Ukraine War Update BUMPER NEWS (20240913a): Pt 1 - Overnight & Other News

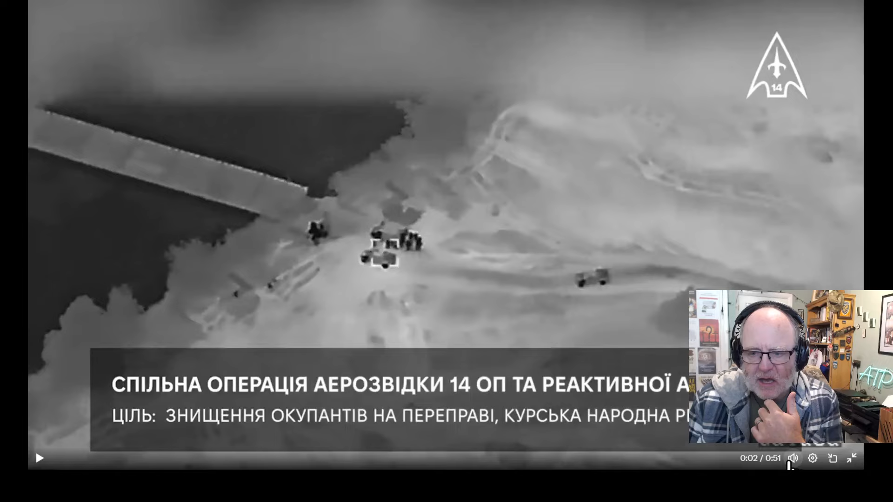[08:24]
Yeah, brilliant. Quite a number of people here.
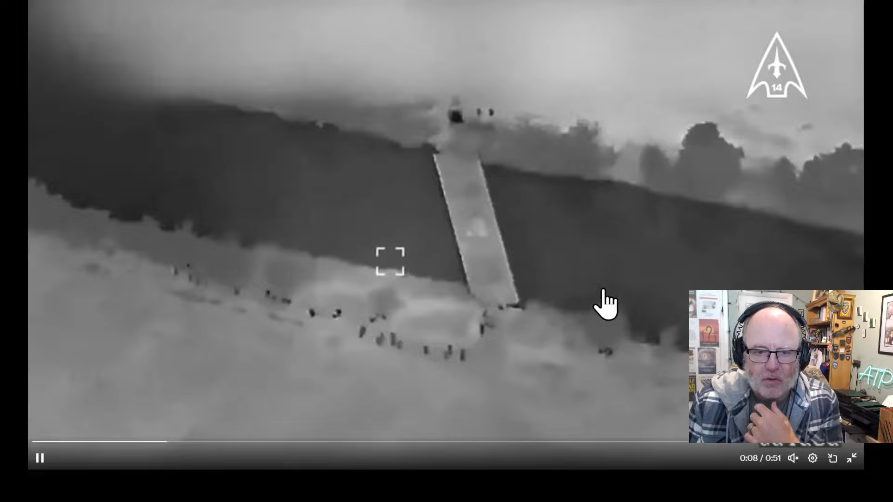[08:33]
So good, I guess, 30-odd personnel equipment as well. And personnel on the other side as well. It's difficult to know how many might have been taken out in this,
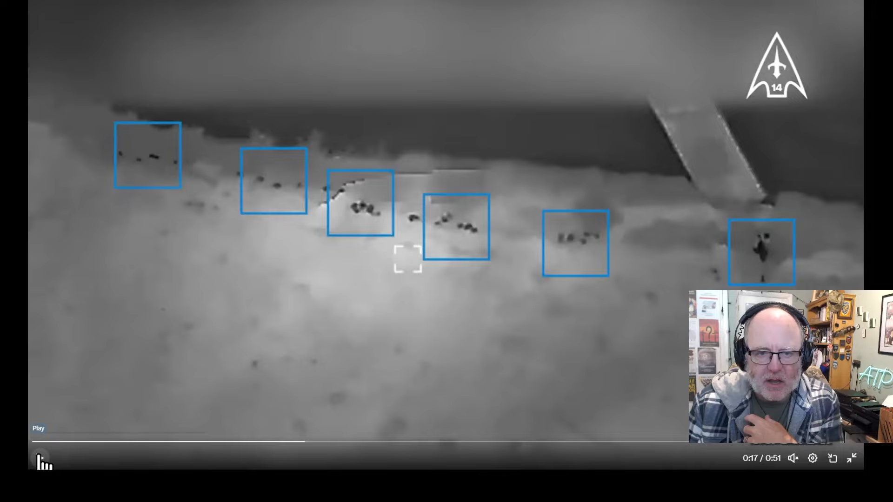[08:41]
because you've got all those people there, and that's pretty much when the clustered munitions strike. So you get... And I'm not going to play it. I'm just going to give you... There's a sense of clustered around on going across the river. You don't get the foot there. That's probably a little bit of a better picture. So those people lined up down there, and on the other side of the river, and potentially some equipment as well, getting hit directly by two cluster rounds, high-mars cluster rounds.